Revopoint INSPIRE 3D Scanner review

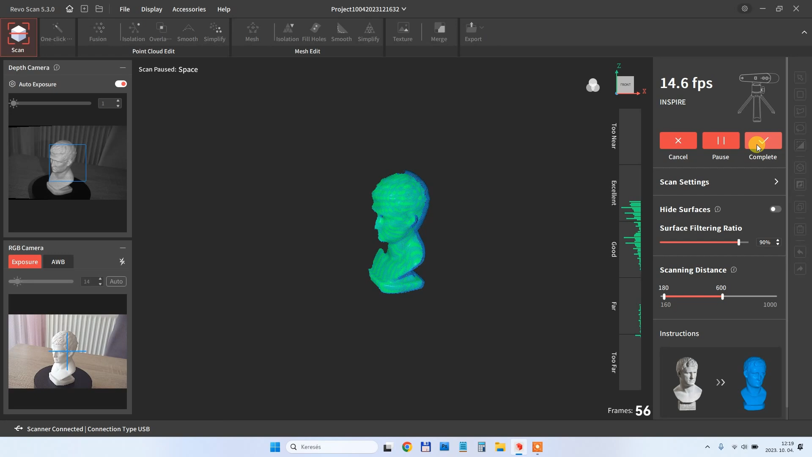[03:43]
And I will scan it first in two passes so this is the first one, the first position. And after this I pause the scanning,
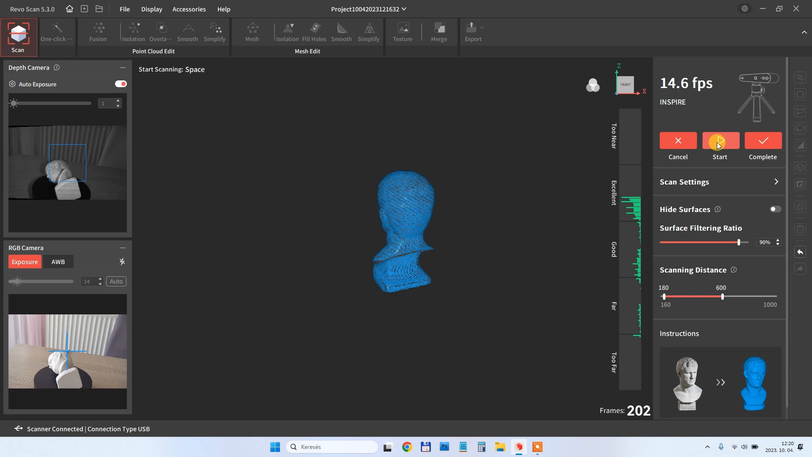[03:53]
I rotate the objects and immediately it recognized the new position and aligned the scanning.
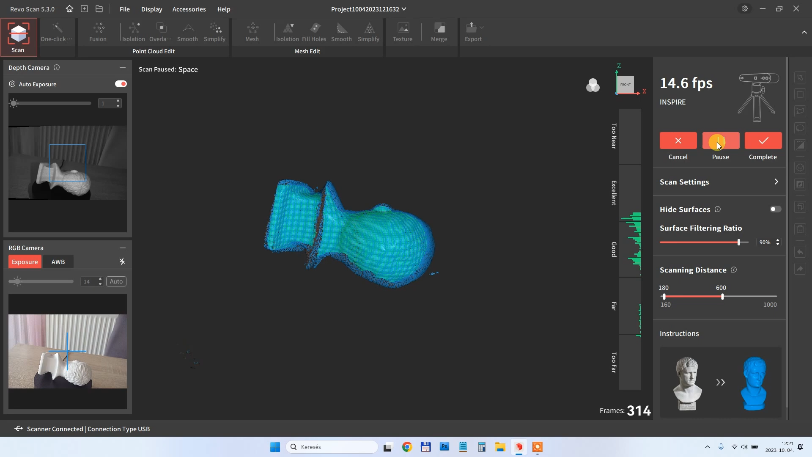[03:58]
So this was the second pass.
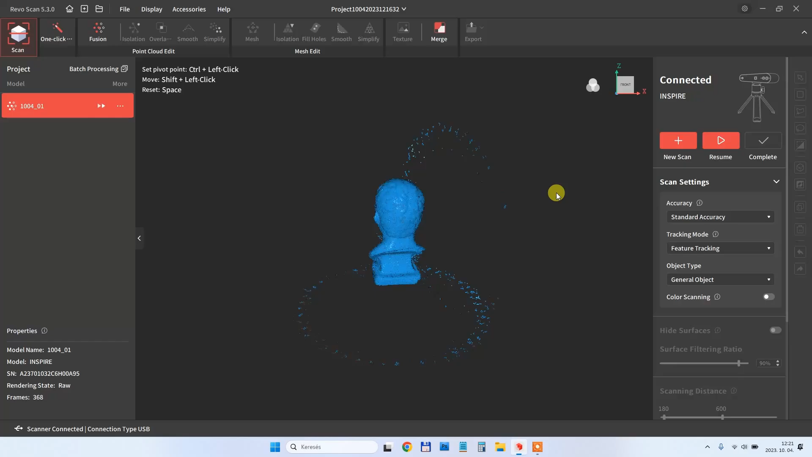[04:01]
So this means on one side it is not so
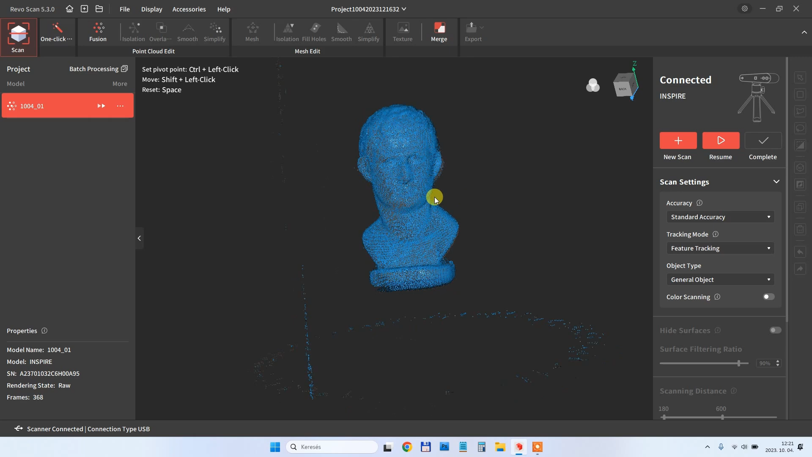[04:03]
good and I can see some holes.
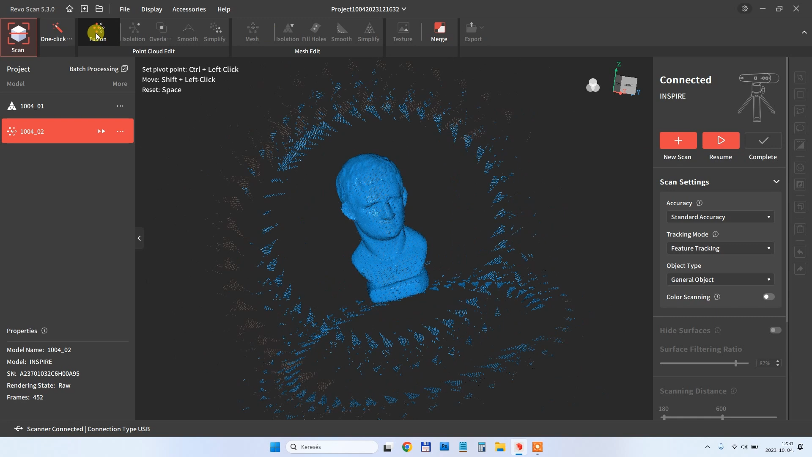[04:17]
So this is the point cloud,
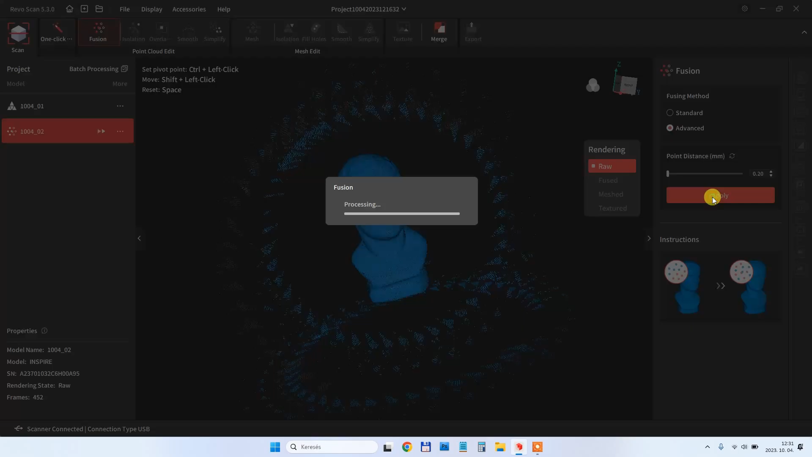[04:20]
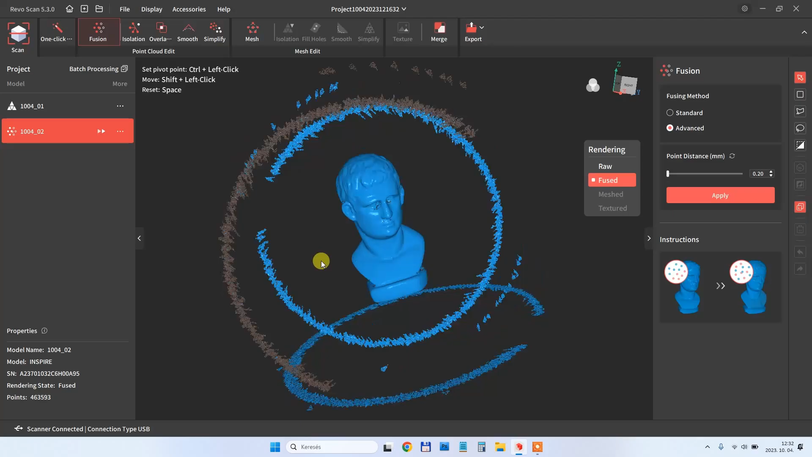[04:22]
this
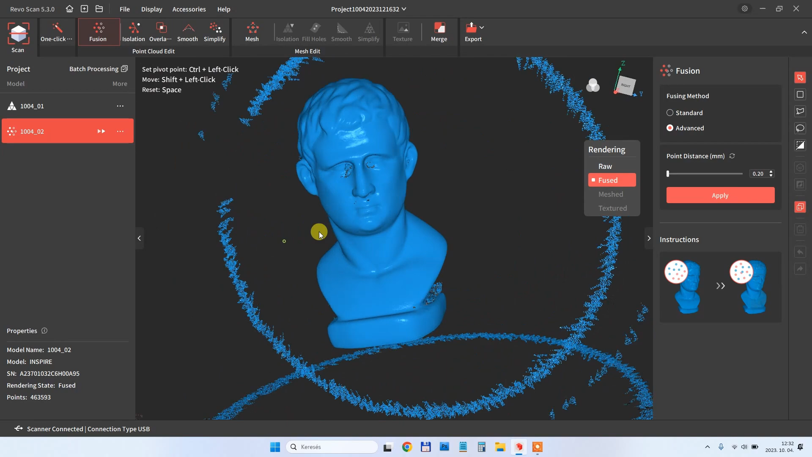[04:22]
is the mesh and I have to clear the objects.
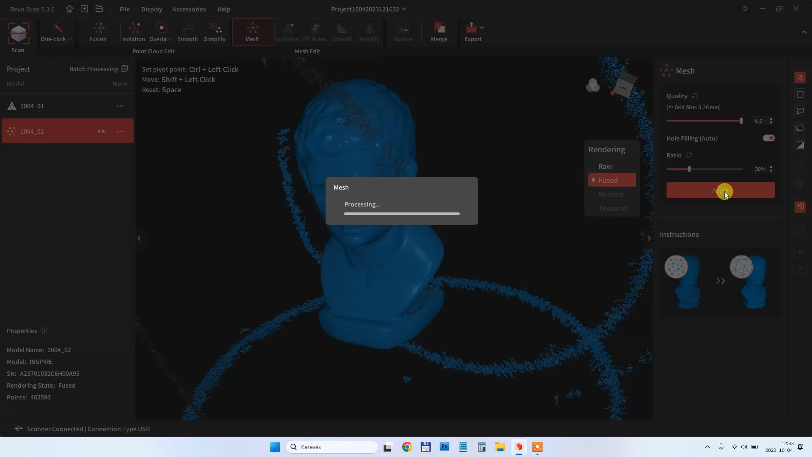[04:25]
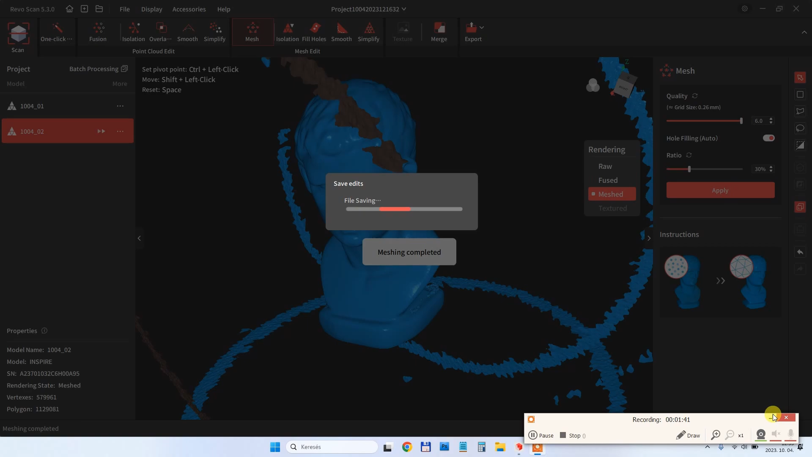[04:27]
These are the size of the turntable and
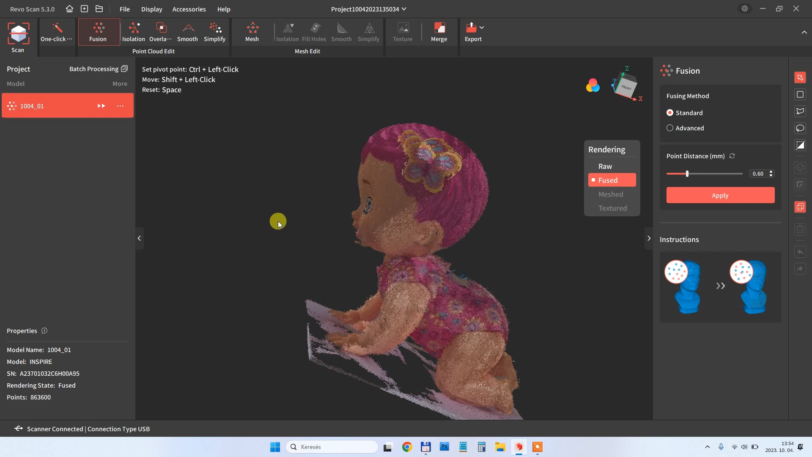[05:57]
This is the point cloud. The next step is to create the mesh.
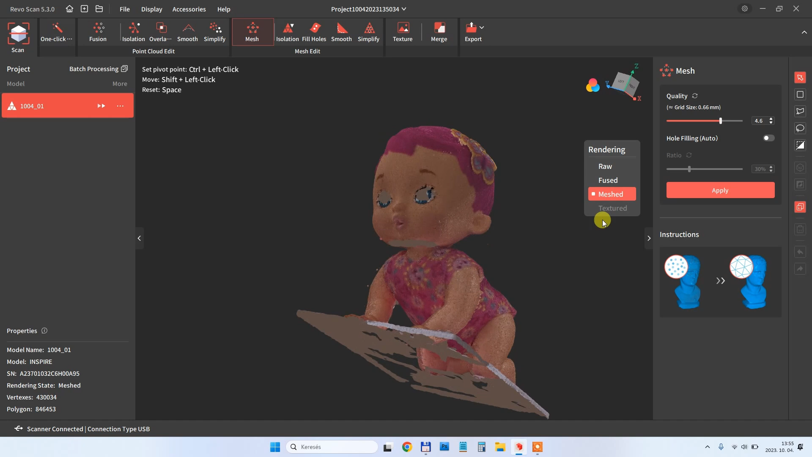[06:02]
And I can see a lot of holes especially from those low angles which couldn't be covered by scanner.
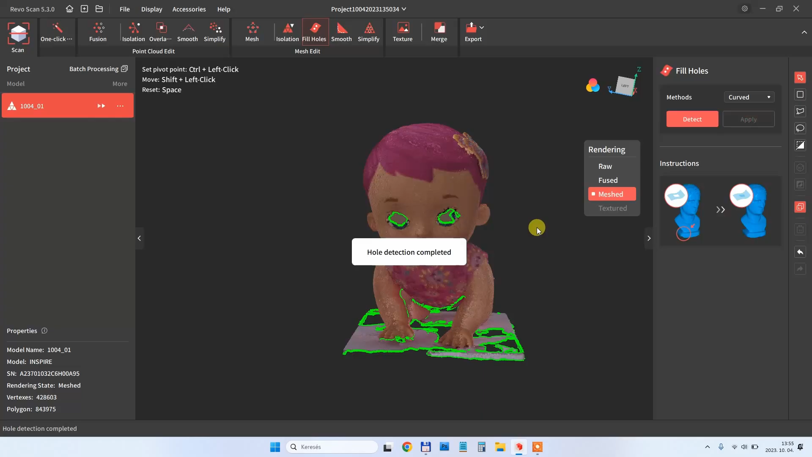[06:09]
But these holes can be recognized by the software and they can be filled also.
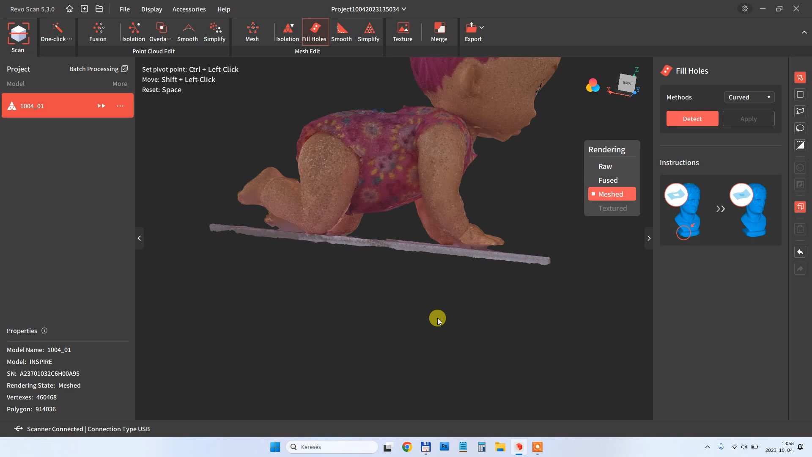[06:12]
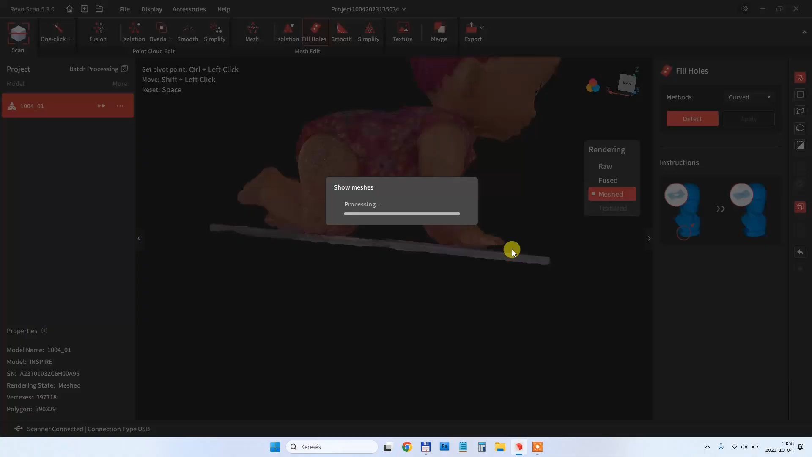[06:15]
And then I am removing the points of the turntable.
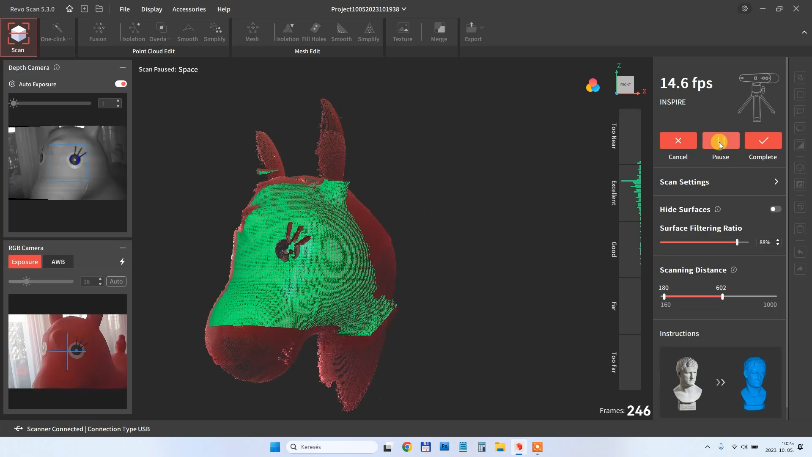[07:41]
Because I started from one side going to the other. And then it ends with the several ears.
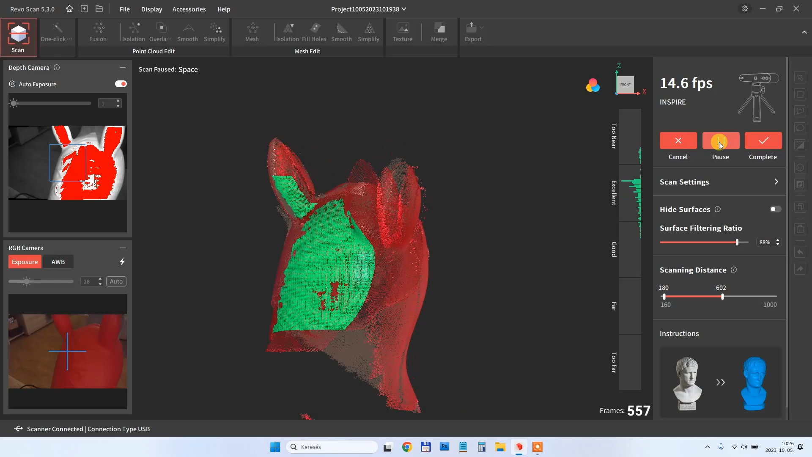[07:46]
This is a typical error for this object. The correct method is to start from the center going to one side only.
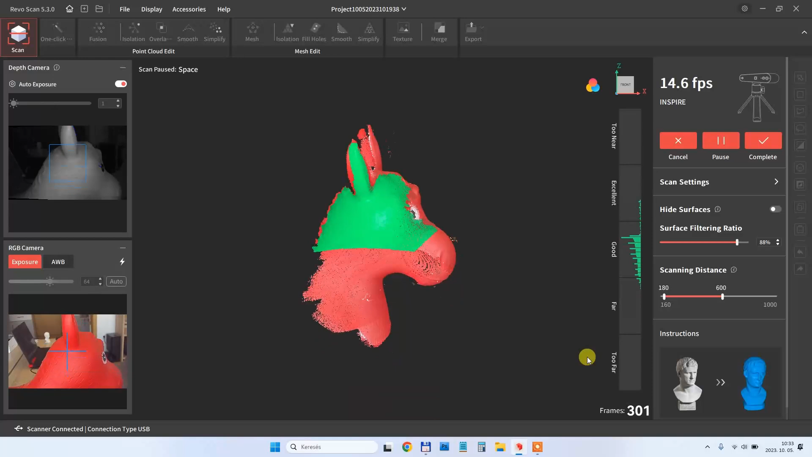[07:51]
And then after pausing the scanning again from the center to the other side.
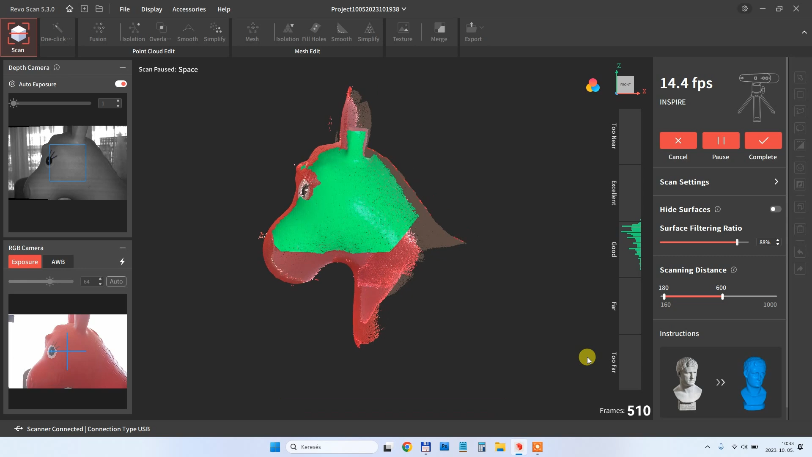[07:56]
And this time it was finished correctly.
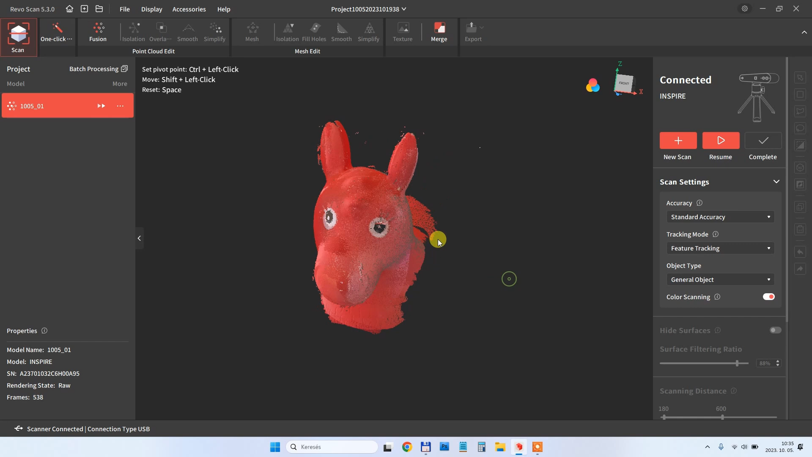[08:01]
Looks promising. So this is the fusing of the points.
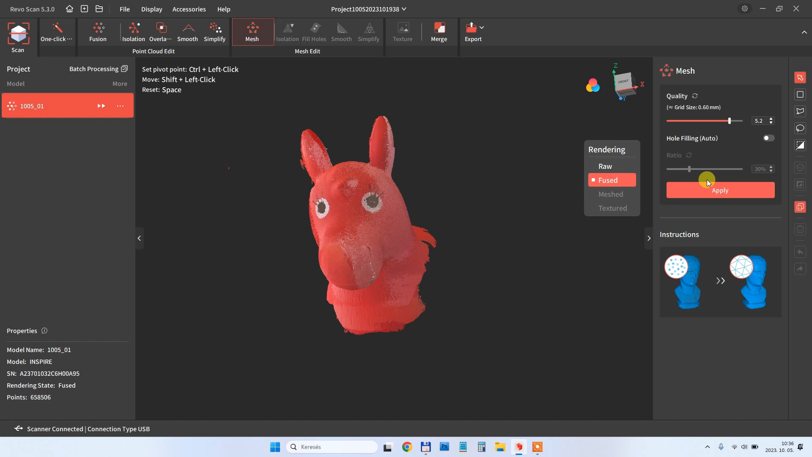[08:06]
This is the mesh. The textures.
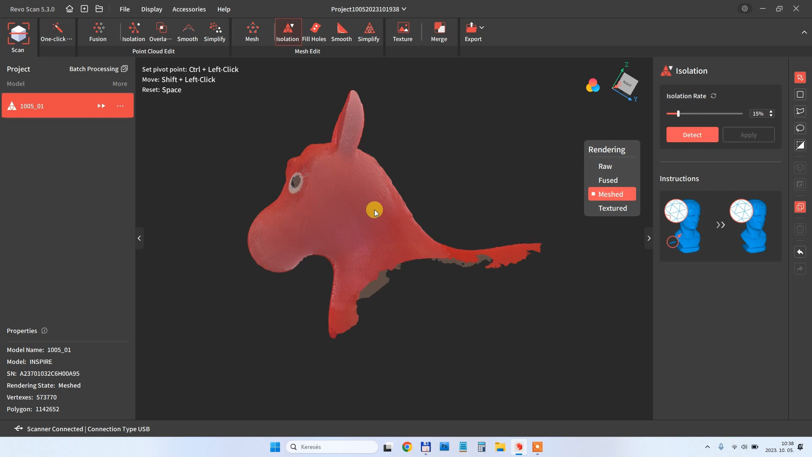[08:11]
And I will cut here unwanted points.
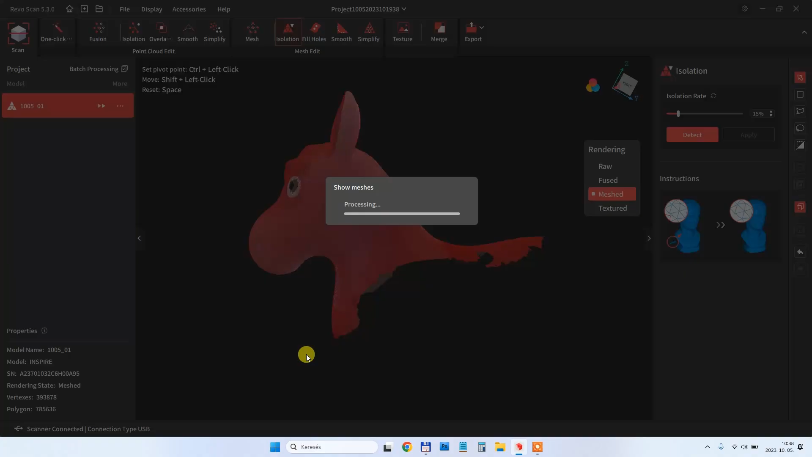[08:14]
Just a little bit to clean it.
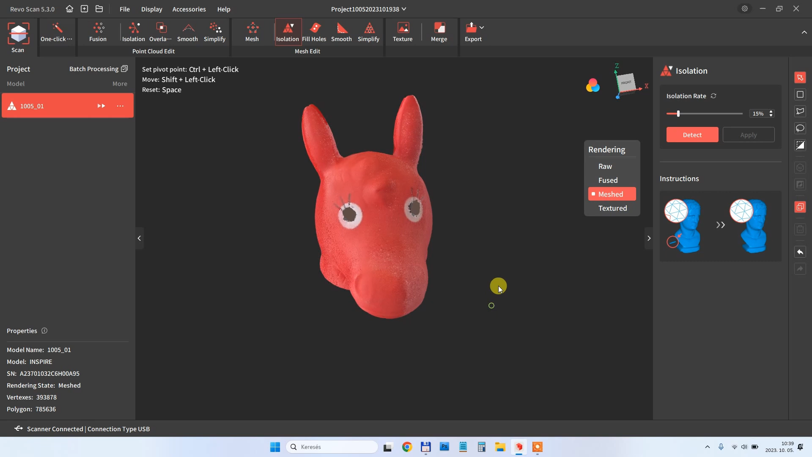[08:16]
And this is the final result. If I zoom in really I can see all those details on this object.
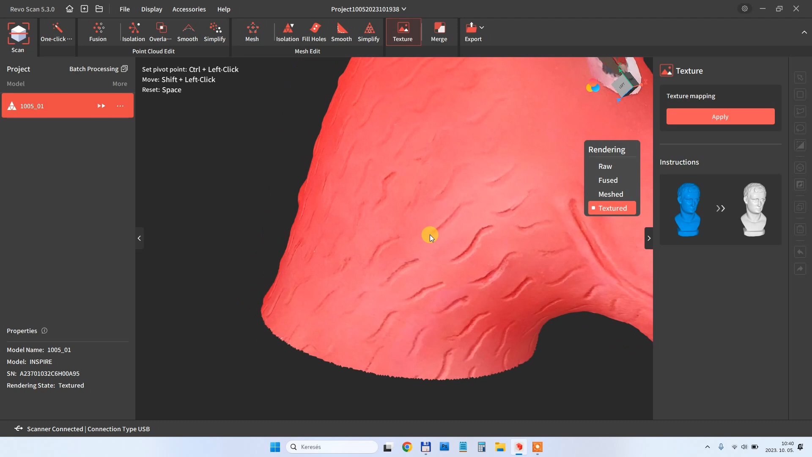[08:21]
Now I try scanning a human face. And I don't have other volunteers except me currently. Actually sometimes my youngest daughter helps me.